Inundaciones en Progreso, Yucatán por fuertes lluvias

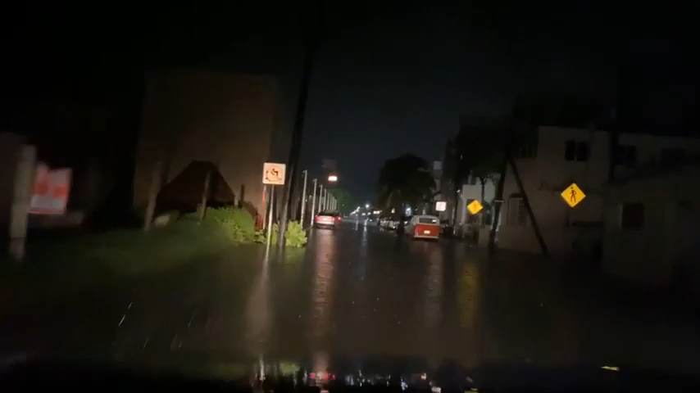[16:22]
Aquí se encuentra el nuevo Museo de Geología, construido por el gobierno federal.
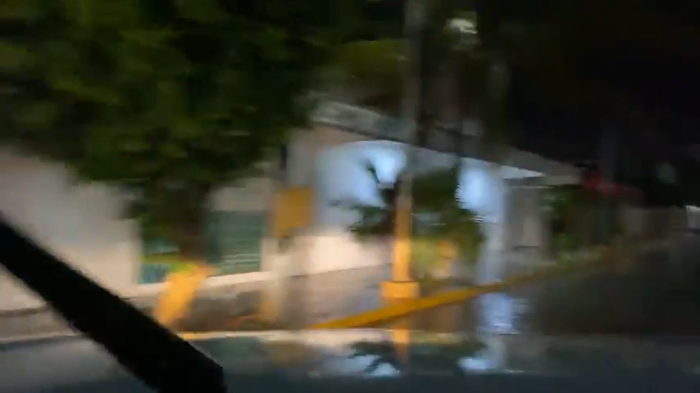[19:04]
Recuerden que el módulo está ubicado aquí en la secundaria Carlos Marx.
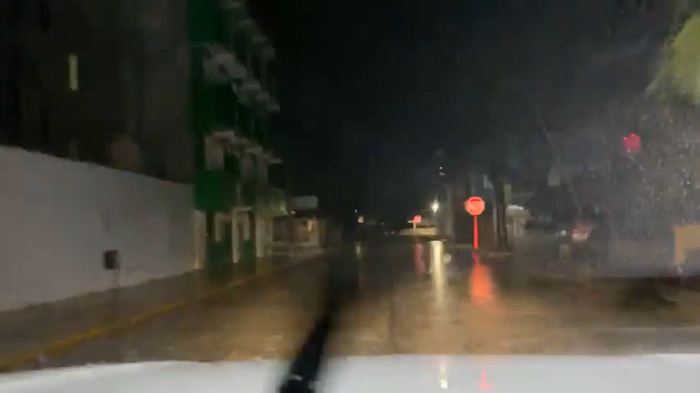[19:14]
Regresamos aquí. Vamos a tratar ahora sí de doblar en esta calle de adelantito. Para ver si nos acercamos a la zona del malecón para observar cómo se encuentra aquí.